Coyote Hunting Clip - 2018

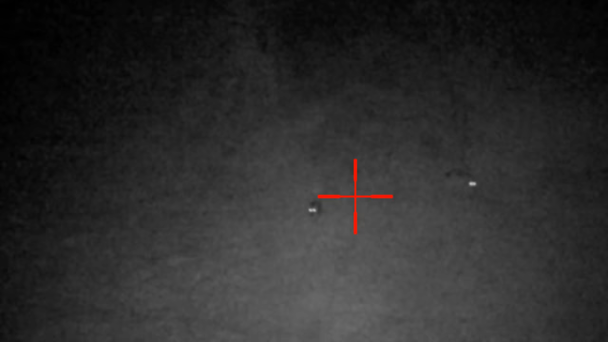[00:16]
Look up there, foxes, I think. You see them?
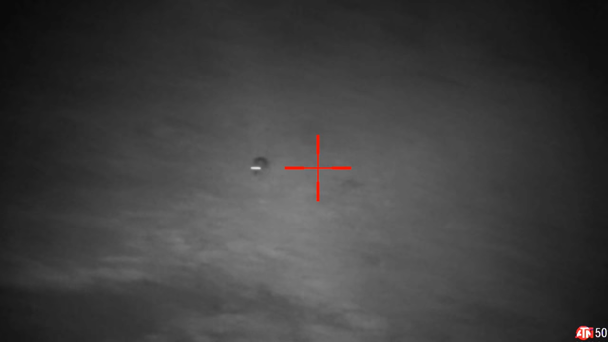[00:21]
There's two. See them? Where are those?
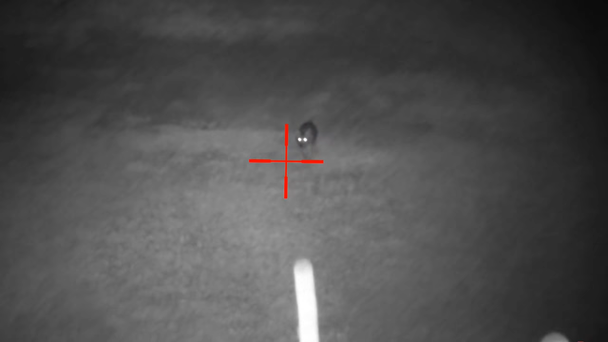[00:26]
That's a coyote, I think. Yes, that's a coyote. Want to kill it? Yes.